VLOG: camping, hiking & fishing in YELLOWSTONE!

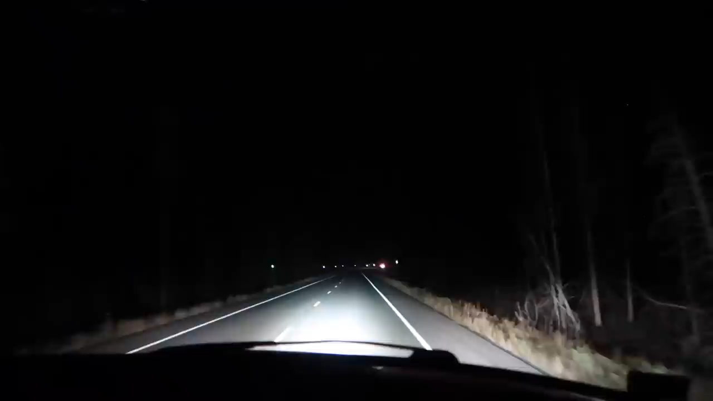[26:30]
On our last night, Ruben and I went on a night drive. This, out of everything, is what I recommend to do out of everything that we did, and I wish that we had done it earlier so that we could have done it every single night that we were there. I didn't get much on camera because it was at nighttime, but the stars were the most beautiful thing that I have ever seen.